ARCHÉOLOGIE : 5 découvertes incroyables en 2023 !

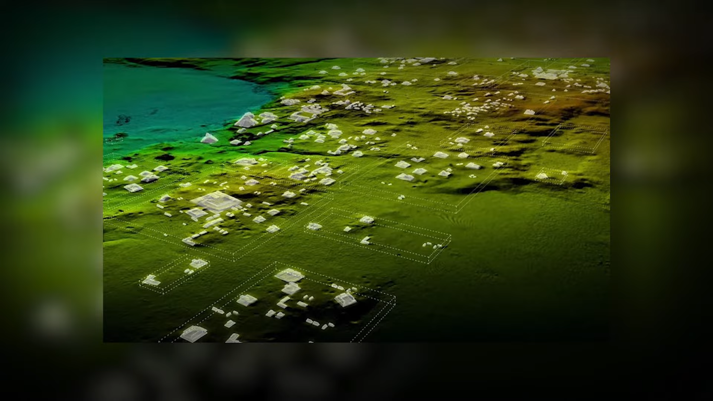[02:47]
Il s'agit d'une technologie de télédétection qui permet de cartographier le sol malgré la végétation.